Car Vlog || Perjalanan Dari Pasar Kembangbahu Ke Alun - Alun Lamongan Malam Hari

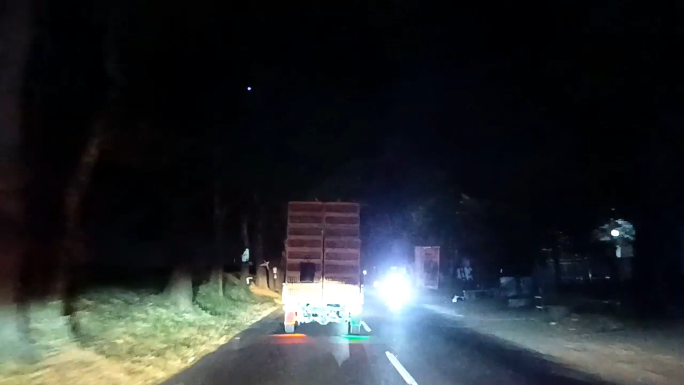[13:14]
Di sebelah kiri itu ada ini waduk waduk Joto Sanur.
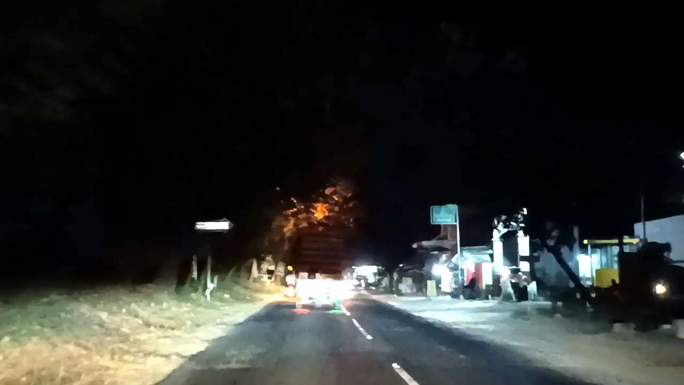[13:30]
Luasnya sih lumayan ini. Setahu saya banyak juga ini apa orang-orang yang mancing di waduk Joto Sanur ini.
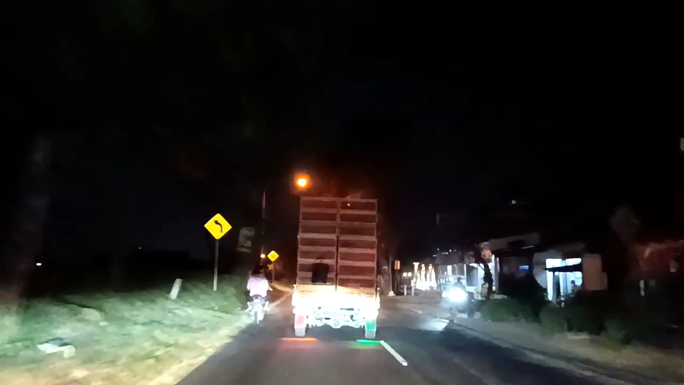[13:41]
Ada juga kalau tidak salah YouTuber yang ini apa mancing di situ. Saya pernah lihat tapi lupa saya namanya apa. But I've known you too long, it hurts to watch your blue eyes fade to gray as you fade away.
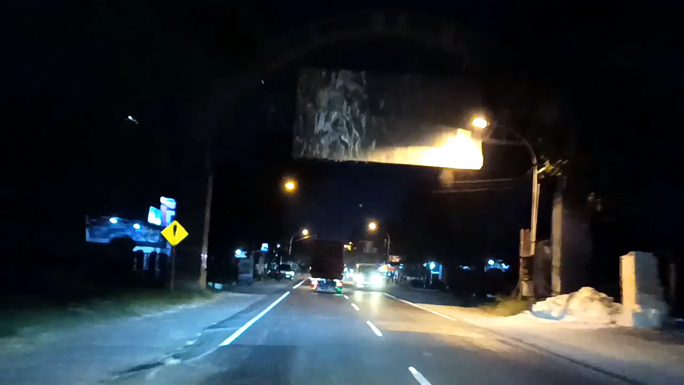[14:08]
Habis ini kita melewati Masjid Namira. Ini lumayan viral juga, sering muncul juga di YouTube, di sosial media. Banyak yang datang ke sini, liput.
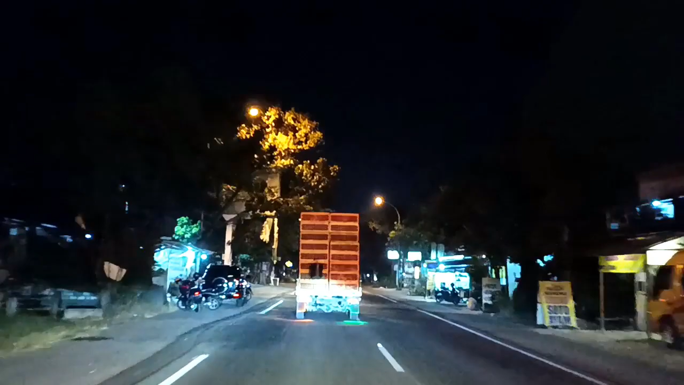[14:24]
Orang-orang yang luar kota juga kalau pas lewat sini juga banyak yang mampir, mampir sholat di sini. Ada kolam ikannya juga yang lumayan banyak banget ikannya. Yang seneng itu parkirannya luas banget di Masjid Namira sini.
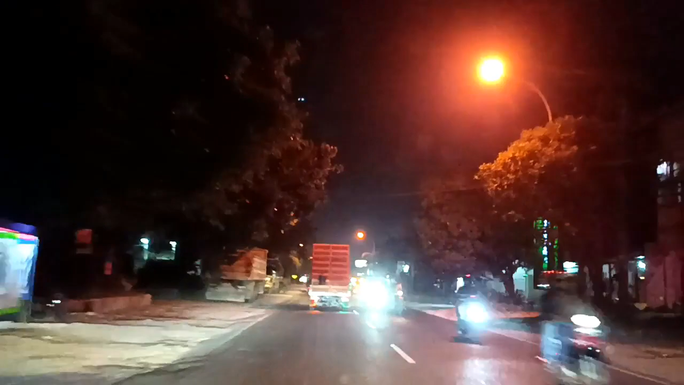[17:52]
Di perempatan depan itu kalau kita belok ke kiri itu ada Pasar Sidoarjo Lamongan.
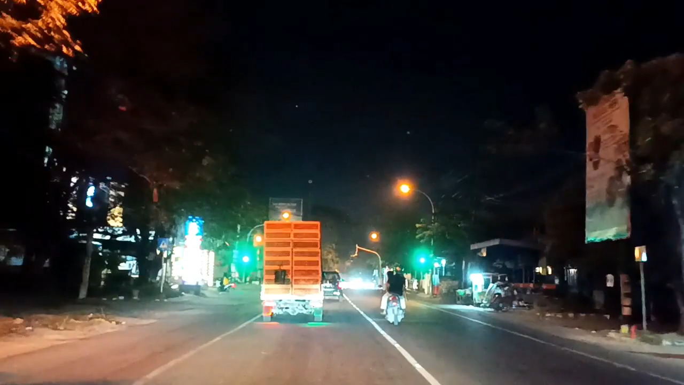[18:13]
Kalau ke kanan itu bisa ke rutan, rutan Lamongan, rumah tahanan. Ini kita ambil lurus ke Jalan Sunan Derajat. Di sini apa lurus saja sampai mentok di depan sana nanti.
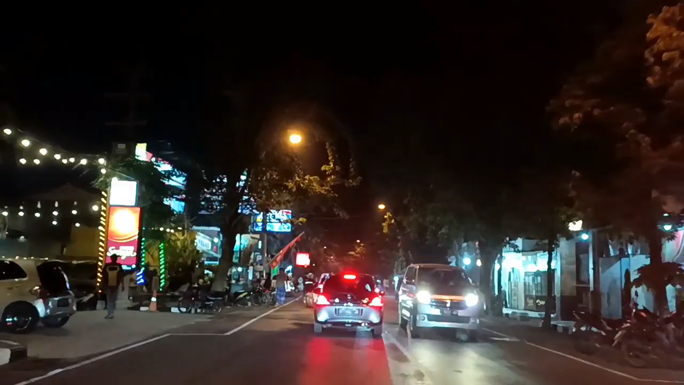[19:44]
Di sebelahnya pas sebelahnya Lili itu ada warung soto sama nasi goreng. Itu juga lumayan enak menurut saya. Kalian bisa nyobain pas di pinggirnya Lili.
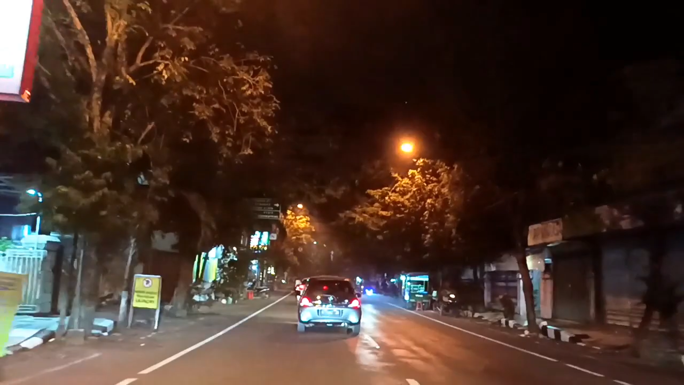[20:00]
Soalnya saya sudah beberapa kali nyoba makan di situ dan menurut saya sih enak. Sebelah kiri itu ada Hotel Mahkota Lur. Kita belok ke kanan ke Jalan Kiai Haji Ahmad Dahlan.
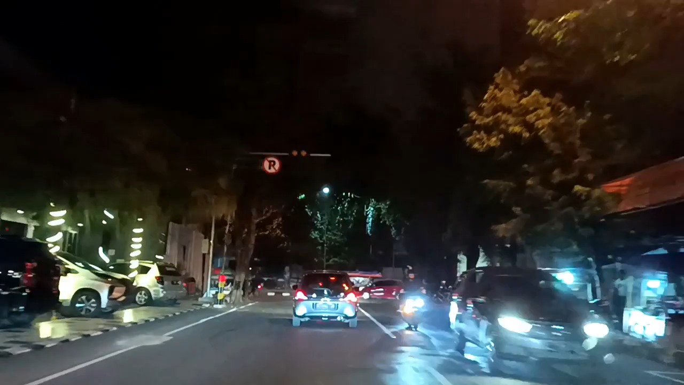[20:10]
Change my mindset, meditate. It's pretty cool that I'm alive and have better days. I could walk, see, hear, I should celebrate. Think I could change my mind, maybe elevate.
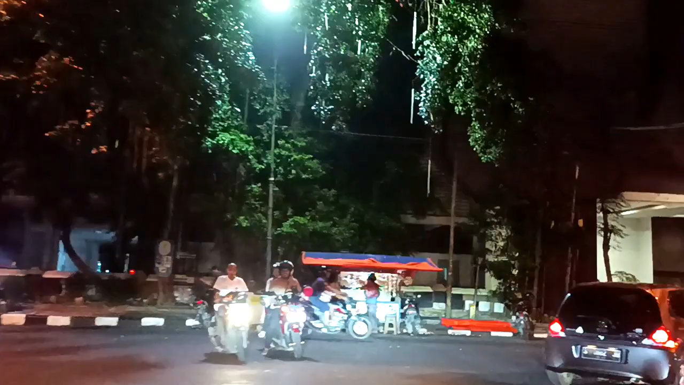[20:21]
Living life every day. Di sepanjang jalan ini, Kiai Haji Ahmad Dahlan ini banyak ini yang jualan nasi go apa nasi puranan, ya dan lain-lain lah, yang banyak nasi puranan.
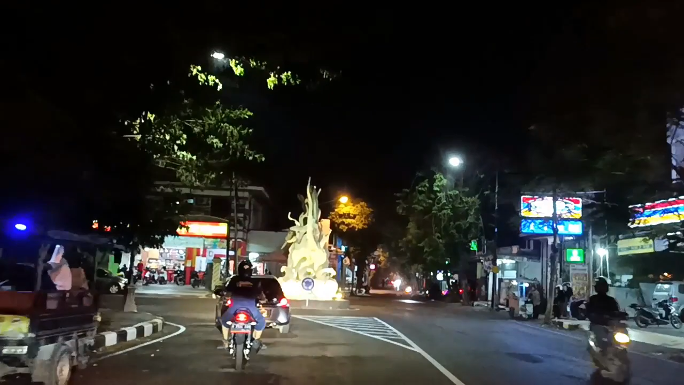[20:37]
Di Tugu Bandeng Lele di depan itu, kita belok ke kiri. Jalan Lamong Rejo.
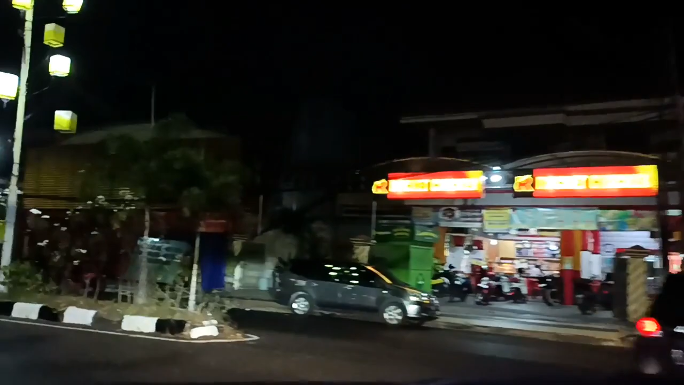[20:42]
Kalau lurus di Jalan Kiai Ahmad Dahlan di sana juga ada ini warung soto Lamongan yang juga rame, langganan juga sering makan di situ.
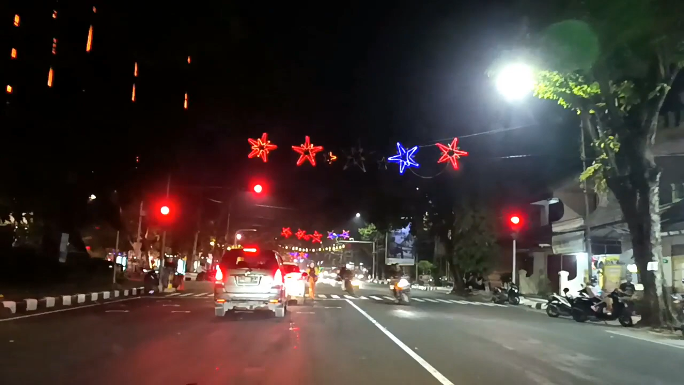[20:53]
Apa lokasinya itu ada di pojokan perempatan gitu loh,
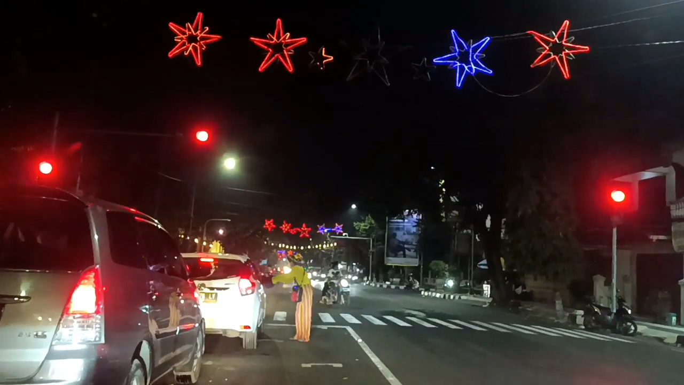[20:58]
perempatan Jalan Suwoko atau apa itu.
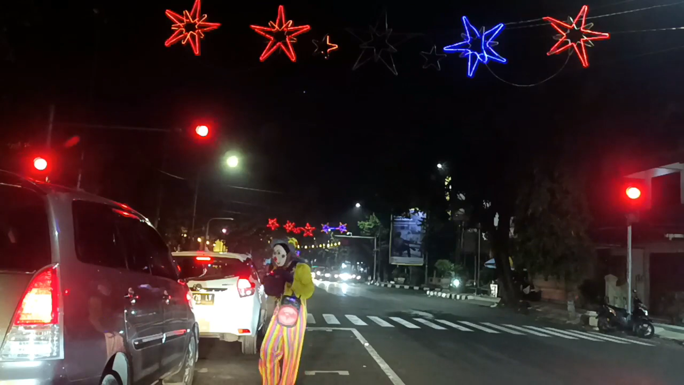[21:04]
Namanya soto ayam Cak Mardi atau apa gitu namanya, saya agak lupa. Kalau mau nyoba ya silakan cari di sana. Di depan itu setelah lampu merah itu sebenarnya sudah alun-alun Lamongan Lor, ada di sebelah kiri jalan. Mobil di depan ini berhentinya agak nanggung, nggak ke kanan nggak ke kiri, jadi ya kita mau maju tapi
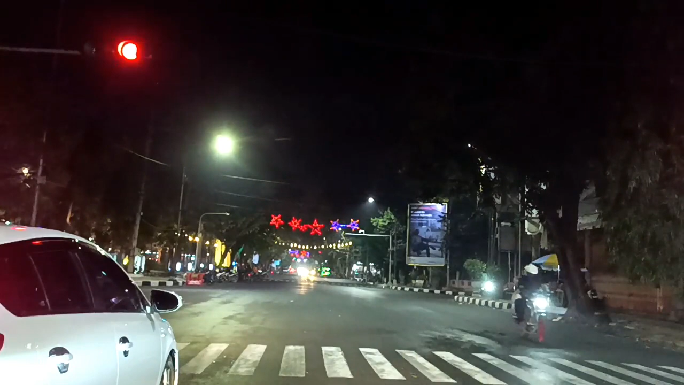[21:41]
Kalau nggak maju nanti dibel dari kendaraan di belakang, jadi ya gimana ini. Stuck between a rock and a hard place.